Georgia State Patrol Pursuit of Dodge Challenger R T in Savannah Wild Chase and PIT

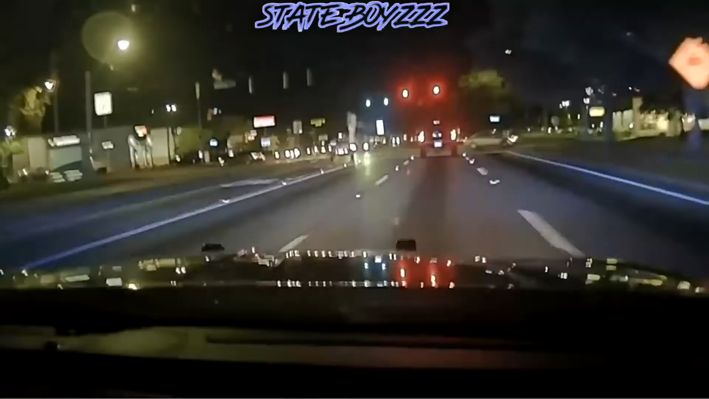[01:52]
Stop there, stop there. Alright, he's going under, coming up to Trinity. Clear, clear.
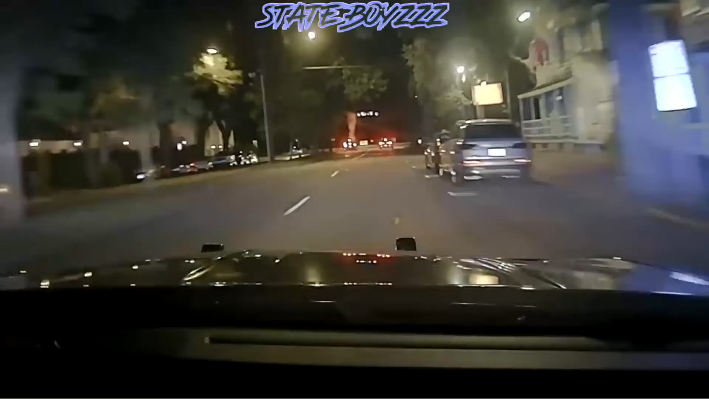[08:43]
Alright, going east on bay, back towards Presidents. Westbound, excuse me, eastbound, they're clear, that's all clear.